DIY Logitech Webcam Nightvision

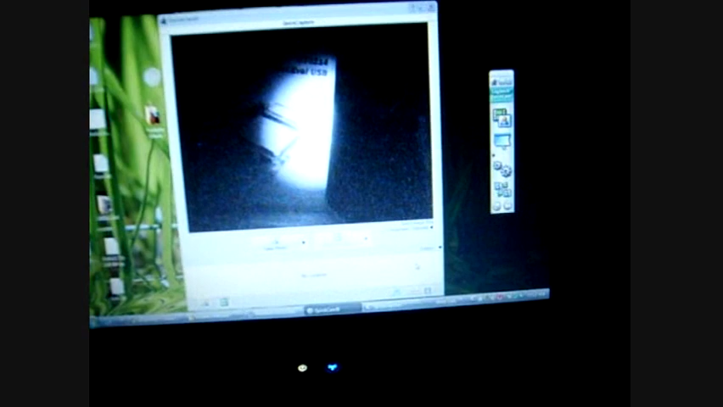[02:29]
So that's how you hack a Logitech camera to enable night vision.